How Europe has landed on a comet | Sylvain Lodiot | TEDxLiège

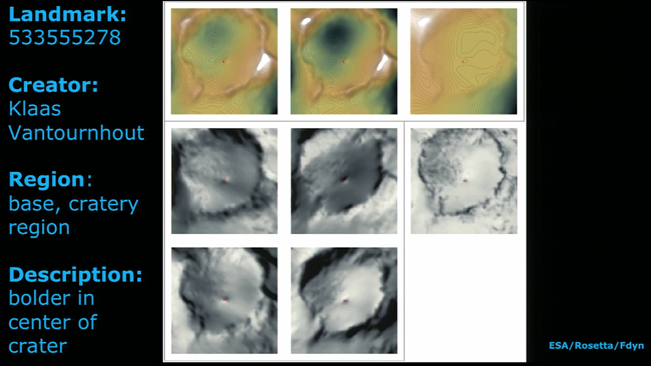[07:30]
Height maps, different viewing conditions, albedo map. This is the beast there, that landmark here.
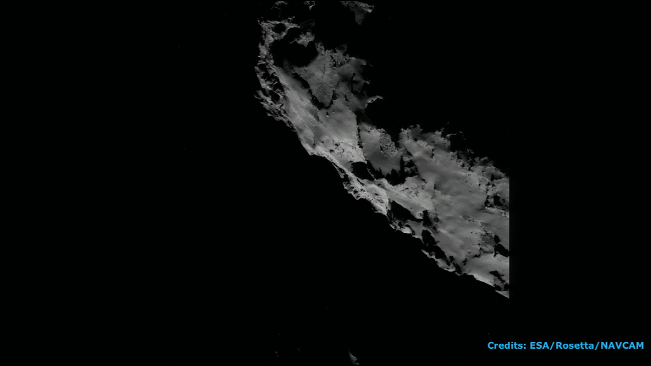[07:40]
You can clearly see that the different illumination conditions can be pretty difficult to identify. Once you have enough height information and albedo information of a landmark and the region surrounding it,
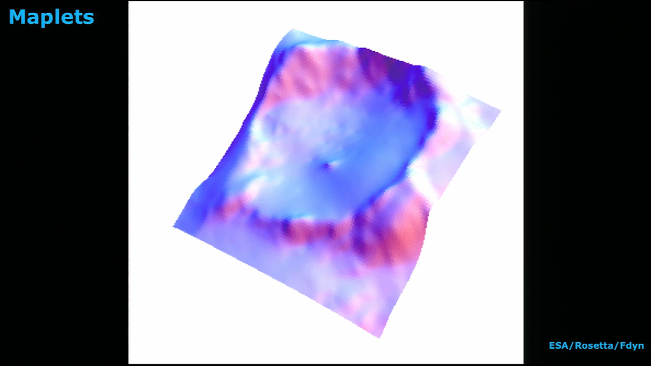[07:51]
you can create what we call a maplet, and then a 3D view of a maplet.